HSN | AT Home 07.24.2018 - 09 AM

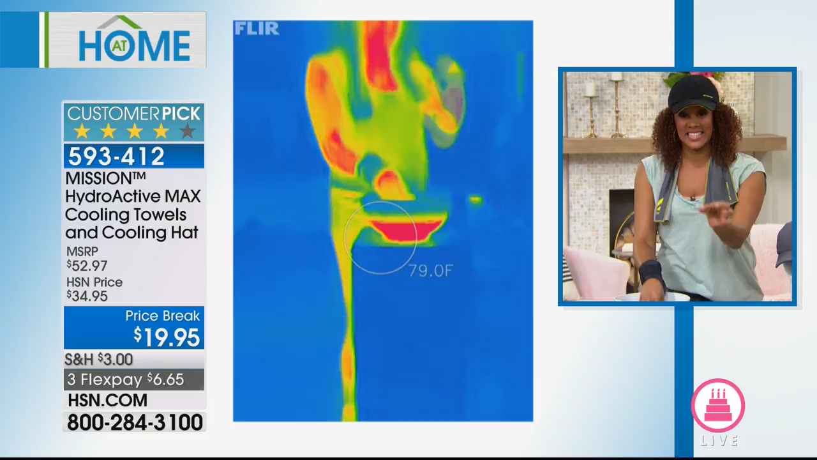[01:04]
On screen: spot 79.0°F
Okay, this is cool. Here's a thermal camera, which a thermal camera takes heat and relates to a color. Oh, that's cool. So you can see that temperature in the red right before your eyes. It's hot.
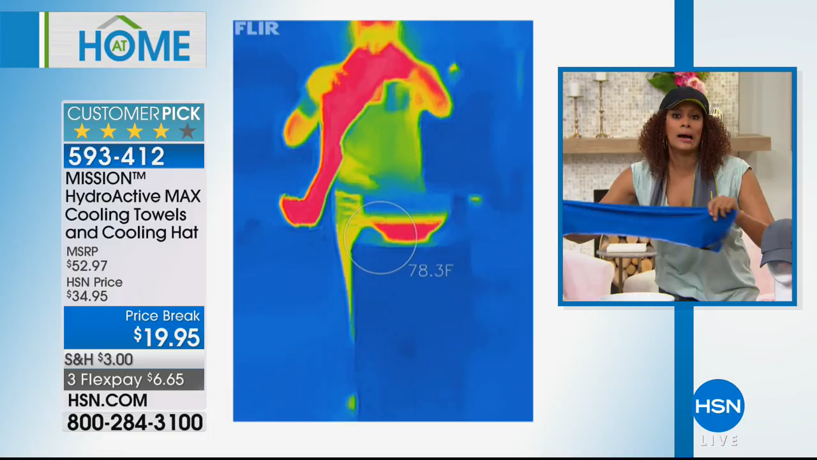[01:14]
On screen: spot 78.3°F
It's like in the 90s, right? So I take a towel. All you do, add some water, you wring it out, and then watch this, my friends.
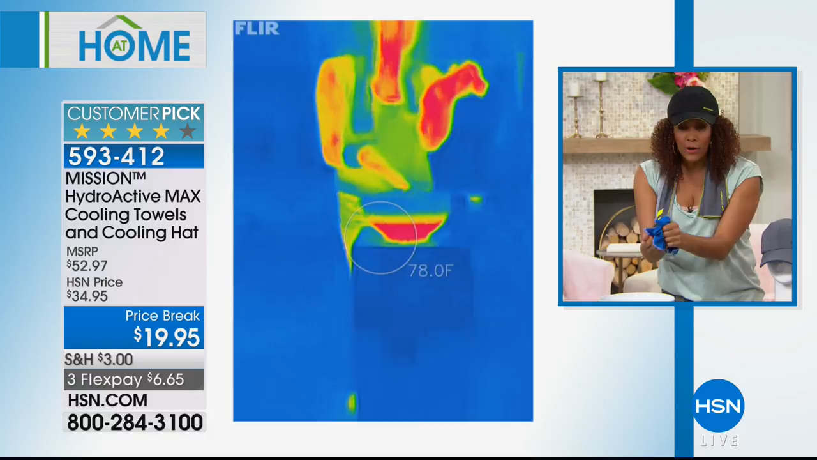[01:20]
On screen: spot 78.0°F
Soak, ring, and snap. I'm going to give it a few snaps. All that does is activate the technology in the towel. By the way, that is 100% chemical-free, will never, ever go away, won't wash out. It's permanent, built into the fabric. And this towel, as you see the color start to change, goes from that hundreds down to the 70s because it gets 30 degrees below your average body temperature. So now what do you do with it? Put it on your neck, put it on your wrist, your pressure points, your head. The hat comes with it.